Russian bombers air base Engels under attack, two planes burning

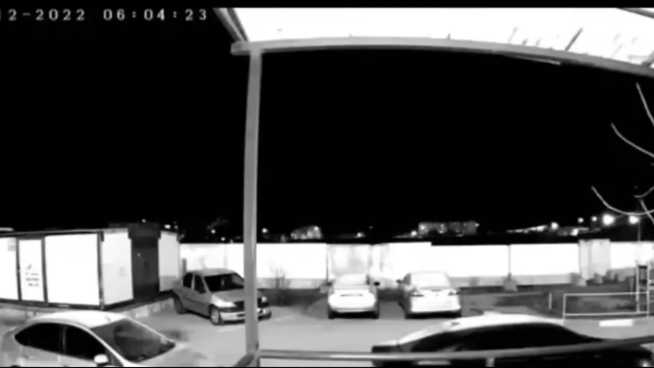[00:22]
According to data, on the morning of December 5, an unknown plane crashed on the runway of the local airport.
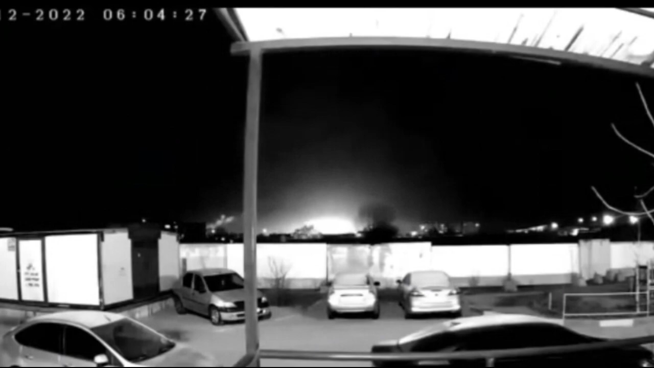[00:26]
An explosion was then heard, which was recorded by external CCTV cameras.
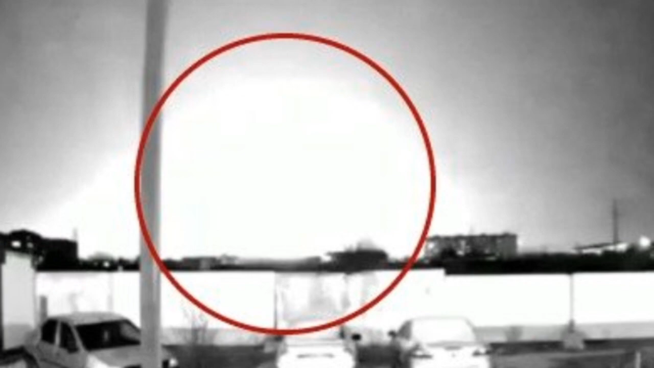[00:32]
This happened after 6 o'clock in the morning local time.